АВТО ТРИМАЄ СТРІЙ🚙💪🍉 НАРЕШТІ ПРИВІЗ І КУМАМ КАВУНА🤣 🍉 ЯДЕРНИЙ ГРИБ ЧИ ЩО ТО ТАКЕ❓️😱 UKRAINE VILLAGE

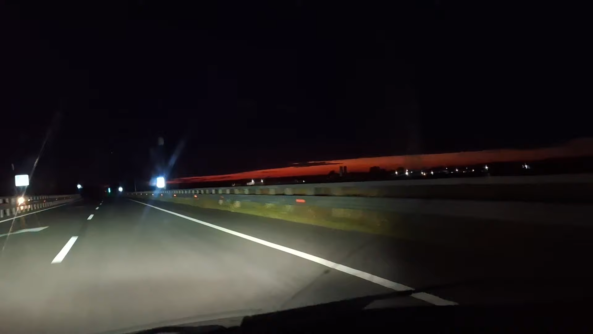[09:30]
Я не знаю, друзі, може вам камера не передасть ці барви, які на небі, дивіться. Ну, так красиво, так заворожує. Це просто. Це щось страшне. Така краса природи. Так, а ми їдем далі. Веземо свіжий кавунчик хорошим людям. Добрим людям на здоров'я.
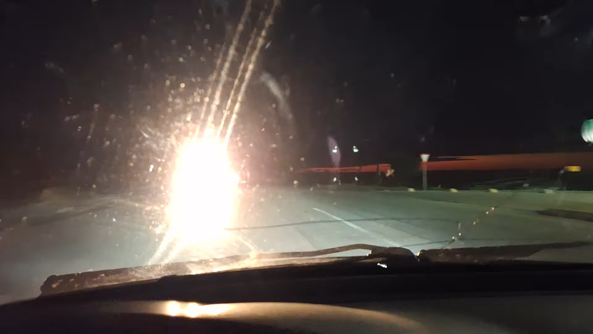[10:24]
Нічого. Бачите, що творять. Що творять, дядьки? Нічого. Бачимо далі. А небо все ж таки красиве. Друзі мої, знову ці краєвиди.